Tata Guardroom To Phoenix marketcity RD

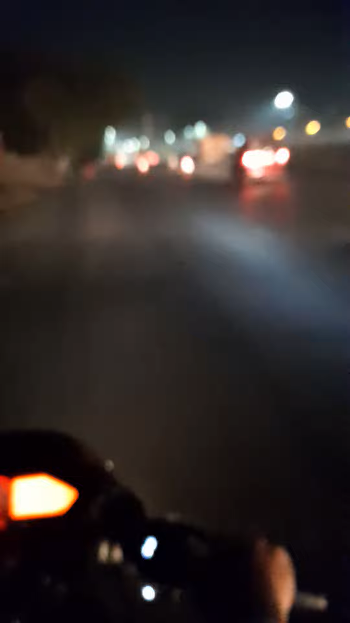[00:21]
here The road is very the biggest and the way See Thank you.